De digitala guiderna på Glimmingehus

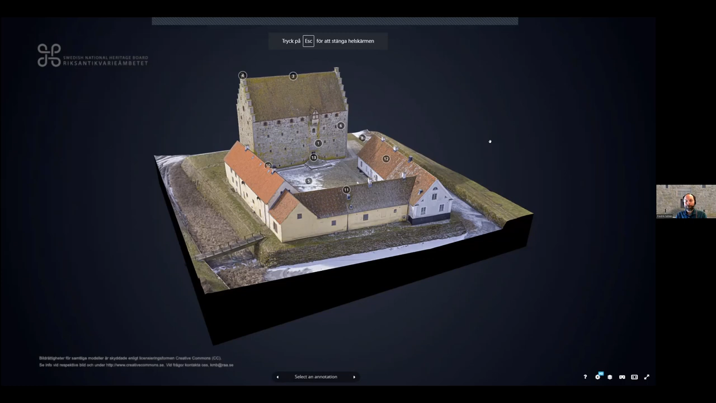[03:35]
Så här kan man se borgen från utsidan.
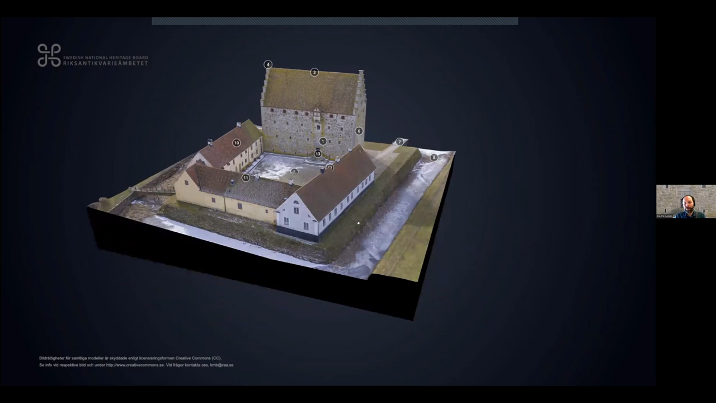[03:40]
Och den här 3D-modellen har vi ju använt på kan man säga en rad olika sätt. Dels så har vi då under pandemin fått igång en livesändning med skolor. Där ingår 3D-modellen då där vi kan visa borgen för skolklasser i hela Sverige. Men sen har vi också nyttjat den i våra sittande visningar. Är man rullstolsburen och inte kan komma in i borgen så kan man ändå få en visning inom våra lokaler. Då kan man nyttja den här 3D-modellen.
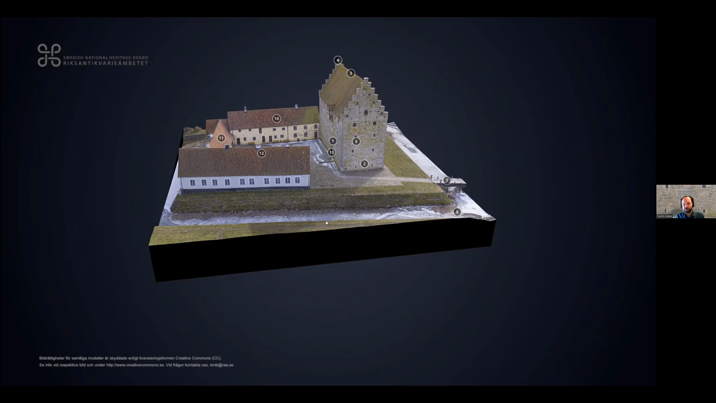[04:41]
Och jag är ganska säker på att vi kommer att komma på massa nya saker hela tiden som knyter an till den här 3D-modellen och hur vi kan nyttja den. Vi kan se, vi kan ta oss in också och se hur det ser ut inuti den. Här är en liten översikt. Man kan se de olika våningarna på Glimminge hus.